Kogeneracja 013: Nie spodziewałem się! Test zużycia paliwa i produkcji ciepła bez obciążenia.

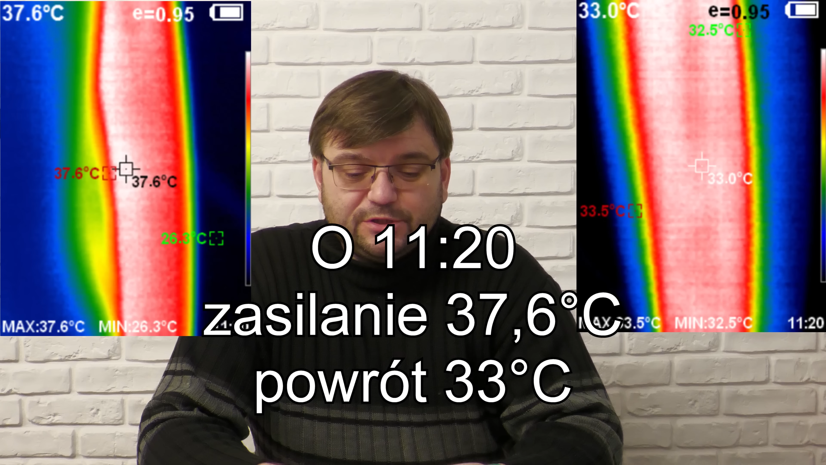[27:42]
no czyli to już jest najbardziej adekwatne miejsce i tam kamerą termowizyjną sprawdziłem zasilanie i powrót.
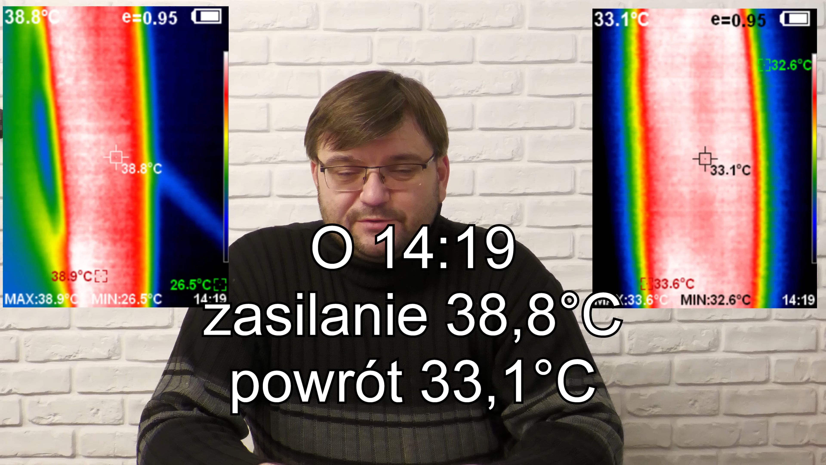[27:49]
Tam było bodajże chyba 38 i 33, będziecie widzieć, tu gdzieś Wam pokażę przebitki, ile było na zasilaniu i na powrocie.